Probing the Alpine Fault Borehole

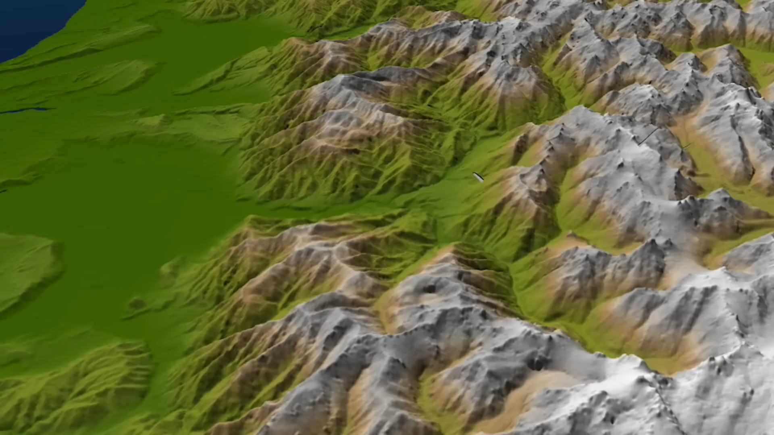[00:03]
It dips down beneath the mountains here at an angle of something like 40 to 60 degrees and by drilling down into it we expect to intercept it at a depth of several hundred meters.